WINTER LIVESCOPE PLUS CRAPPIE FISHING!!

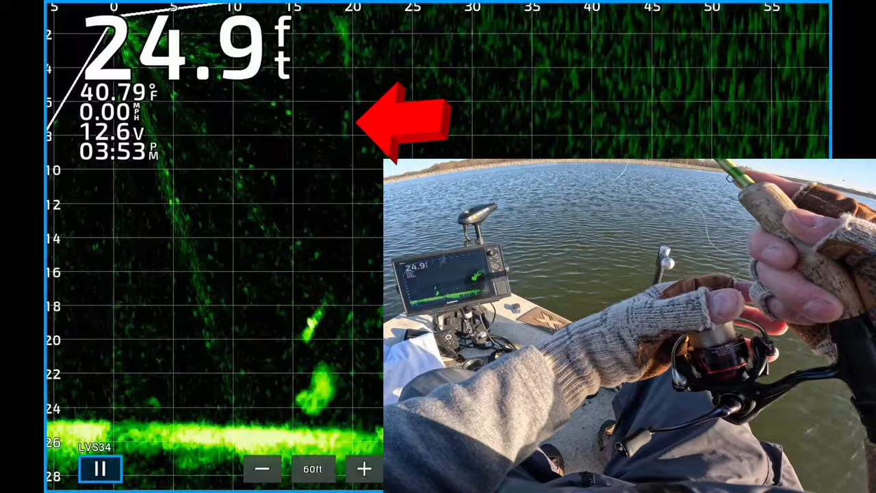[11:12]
On screen: depth 24.9 ft, water 40.79°F
Which is the black chartreuse tail. I also like blue firewalker. And I like the pearly gates. Which is a pearl version. And I like the piranha as well. Okay he's interested. He's following it right there. Let's see if he's going to eat it. He's locked on. Come on. I thought he was locked on. He's taking his time.
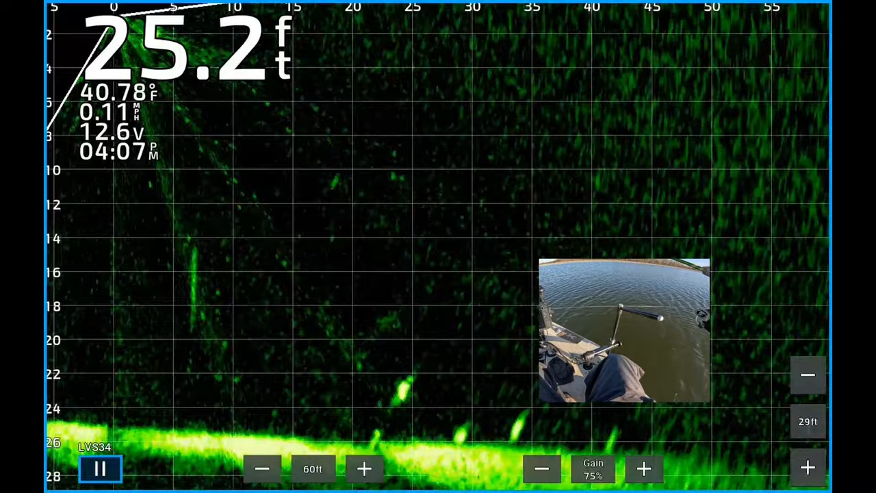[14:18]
On screen: depth 25.2 ft, water 40.78°F, speed 0.11 mph
2 or 3 feet off the bottom. A couple others right on the bottom. There's my jigging weight. Coming about 27 feet from the boat. About to ease on top of that nice looking fish. Let's see if he'll eat it. That small one. He was interested. He came up. That smaller one came up and got it. I wanted that big one. Oh man. Man, that's fun. I'll tell you. Woo. Hey, I'll take any of them that'll eat my jig.
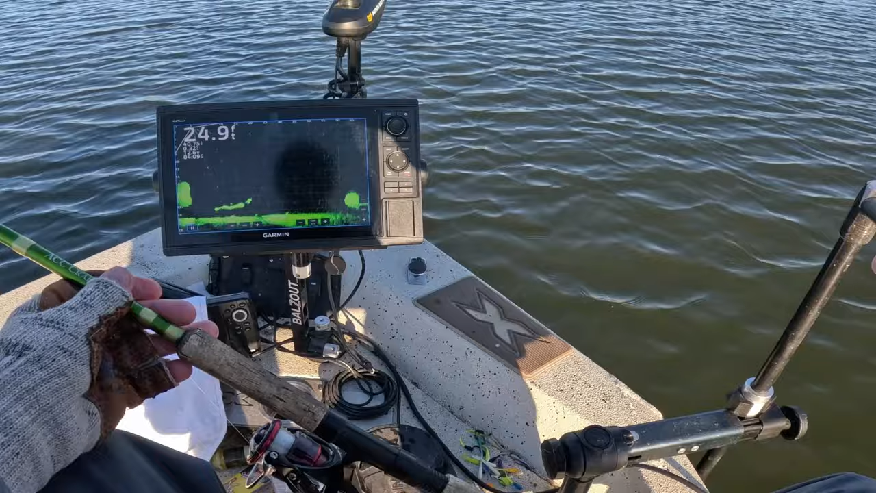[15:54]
And I've caught them on 64th ounce, a 32nd. I think they're hitting the 16th ounce the best, though. I'd rather fish the heaviest one I can get away with, too. Alright, there's a school of shad, a couple feet off the bottom. There's one crappie, about 6 feet off the bottom. There's my jig and weight coming down.
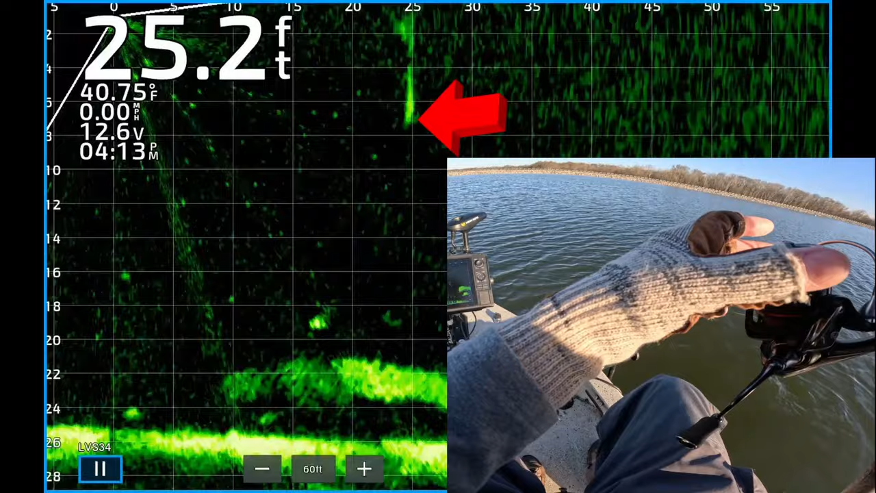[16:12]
On screen: depth 25.2 ft, water 40.75°F
Got to get the transducer lined up right there. Now I'm coming down on top of that crappie, right on top of the shad. I didn't get that lined up very well. He turned. Oh, he turned. And he's still coming back. He was looking for it. So now I'm dropping my jig down to him. He saw it. He's locked on now. Got that one.
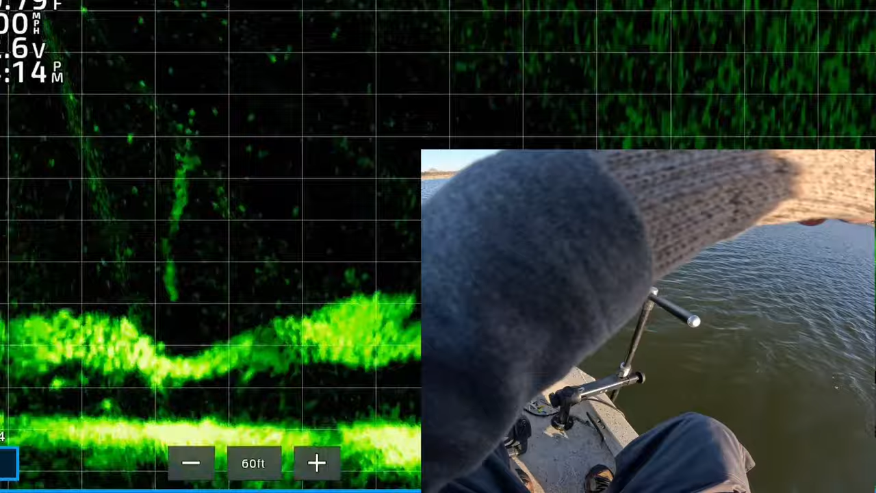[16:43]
Oh, that was pretty cool. Yes. He swam back around, took a look at it, decided, I'm going to take me a bite of that. Get up in the boat. Oh, another fat toad. Gosh. Gosh.
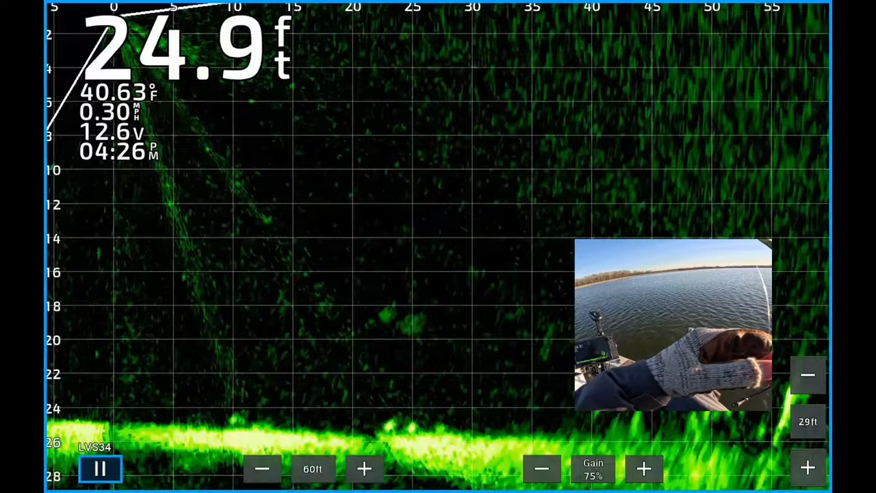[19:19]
On screen: depth 24.9 ft, water 40.63°F, speed 0.30 mph
All right. There's my jig and weight right on the bottom. Coming up on that fish. Each rectangle is about five feet wide. So now I'm about seven feet away from the fish.
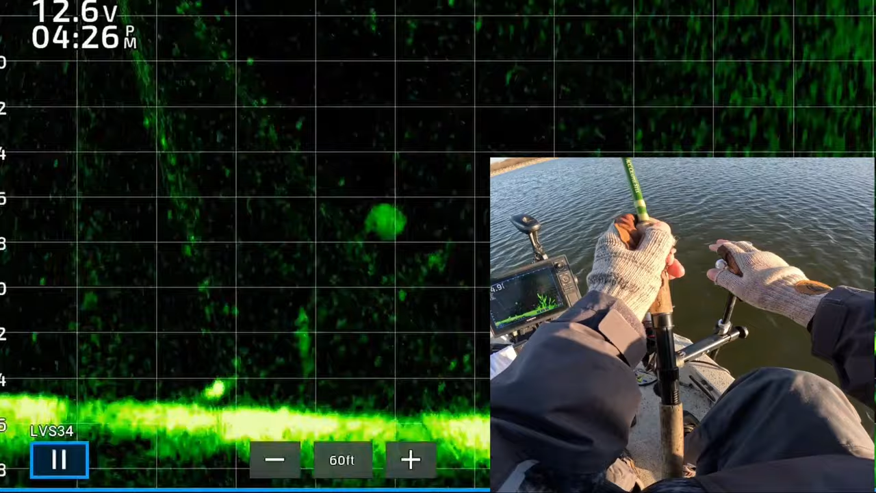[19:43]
I'm bringing the jig towards me, towards that fish that's glowing on the bottom. Looks like a good sized crappie. There's my jig and weight right above the crappie right now. Oh, he turned. He's coming now. Oh, he saw. He's coming up. Got him. Right on the bottom. Yes. He took a look at it and decided, you know what? I'm going to have to eat that dude. Get hit in the boat.
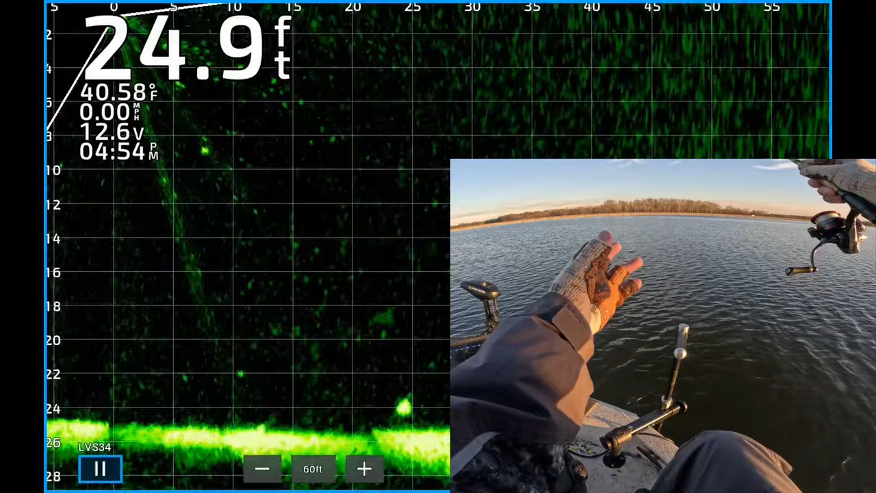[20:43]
On screen: depth 24.9 ft, water 40.58°F, speed 0.00 mph
There's my jig and weight coming down. That's a nice looking crappie sitting right on the bottom.
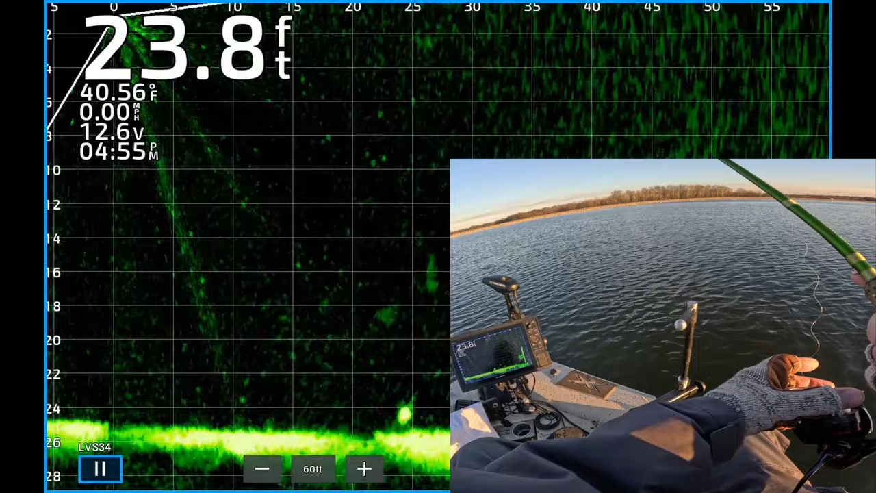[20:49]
On screen: depth 23.8 ft, water 40.56°F
My jig and weight are about to come right on top of it. Oh, he saw it. He turned. He's locked on. He got it. Got that one. Oh, my goodness. That's a good way to end the day. That's a big one, too. It's not a big one. That's a good one.